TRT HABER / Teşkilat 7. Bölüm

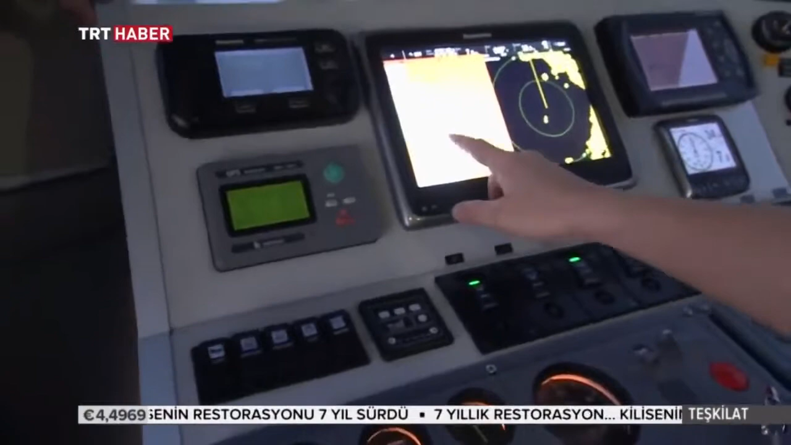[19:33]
yasal olmadan ışıklarını kapatıp kaçacak olan bütün tekneleri, mesela mülteci tekneleri olabiliyor veya yasak avcılık yapan tekneleri, burada ışıkları yanmasa bile radardan belirli bir mesafeyi ayarlıyoruz.